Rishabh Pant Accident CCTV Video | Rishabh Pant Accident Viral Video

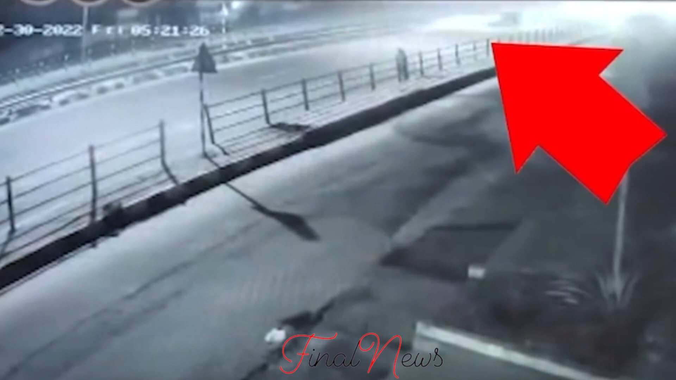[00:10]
में देखा जा सकता है डिवाइडर से जाकर सीधा गाड़ी उचली
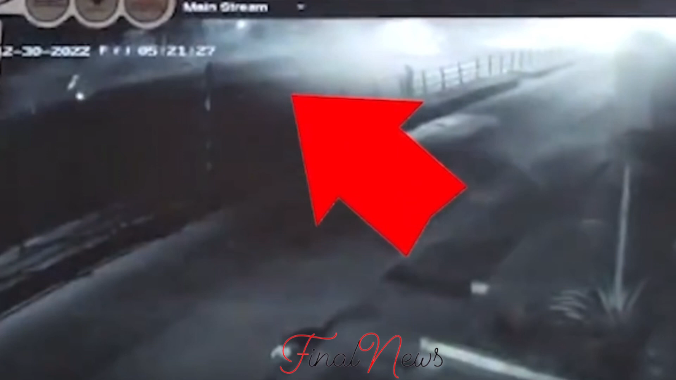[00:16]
और काफी बुरा ये एक्सिरेंट हुआ फौरण ही उसमें आग लगना